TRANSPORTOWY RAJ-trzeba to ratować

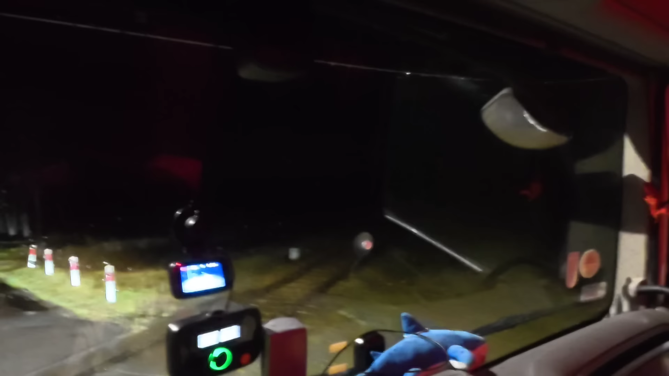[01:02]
Ciasnowato troszkę. Dobra, zaraz światła z tyłu robocze się wyłączą przy jakiejś tam prędkości.
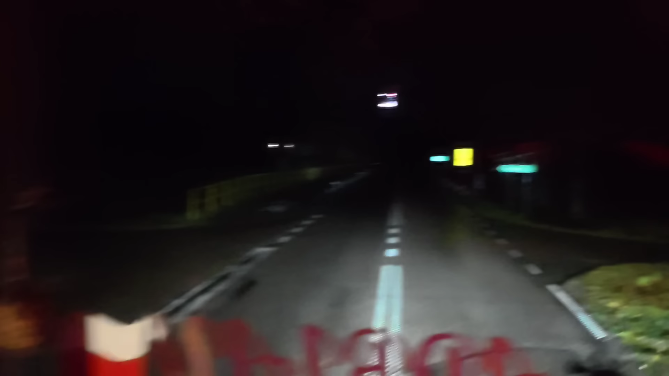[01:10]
Jedziemy, kurde, jedziemy. Trochę w domu posiedziałem, trochę krócej niż planowałem, szczerze powiedziawszy. No ale jest robota, trzeba ją robić. W dodatku, że patrzyłem, no to też coś tam zaczyna się ruszać.